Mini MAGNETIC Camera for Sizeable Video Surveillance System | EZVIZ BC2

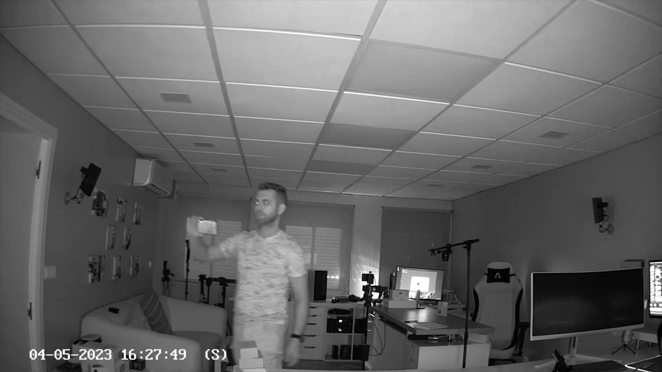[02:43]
quality now what I see with the phone is more than enough I would say a really nice image quality for the kind of camera that